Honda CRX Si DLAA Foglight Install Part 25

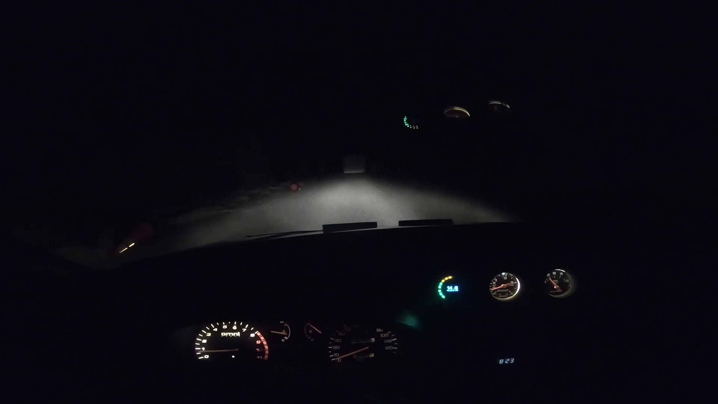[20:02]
there's headlights on might need some small tweaking still now I can turn the fog lights on independently now as I can see it looks like the right one looks pretty good the left one it looks like I need to angle up just a little bit maybe like it's a little too low maybe a little over to the left so not much not too bad on an adjustment that I need though the camera makes it look way worse with headlights there it is let's get out and take a look I know this is a weird part of the video considering it's dark